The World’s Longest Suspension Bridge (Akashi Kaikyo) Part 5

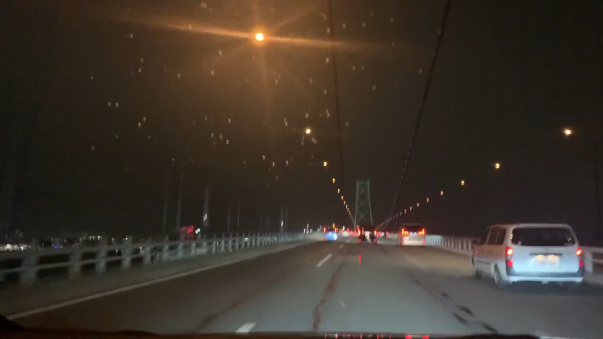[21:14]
Ayan, kulay green naman doon sa kabilang ano, poste, kabilang tower niya. Kaya mabagal silang magpatakbo dahil tinitignan din nila yung ano, itong tulay na to. Kailangan talaga bagal lang at tumaambon. Buti pa ano, pauwi na tayo. Mamaya lumakas pa yan eh. Ako po. Baka ano, hindi natin makita ang daan.